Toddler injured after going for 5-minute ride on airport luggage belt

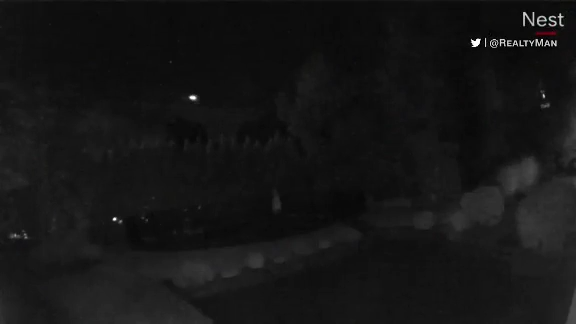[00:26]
Cameras captured an impromptu light show in the New England skies. A Rhode Island resident recorded the burst of light, which was likely a meteor.
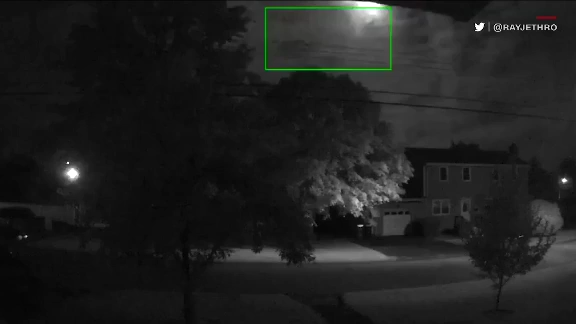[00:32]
Similar video was also caught on a Nest Cam in central Massachusetts.
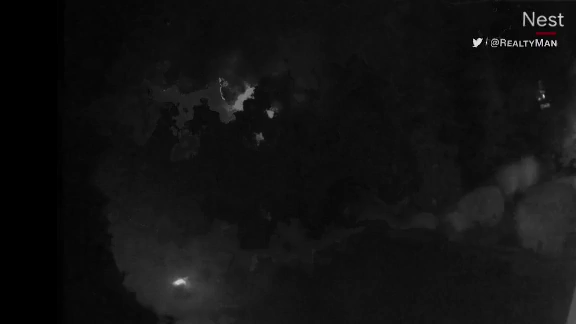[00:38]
The same day, amazing video of a fireball in the sky was shared by Canadian researchers.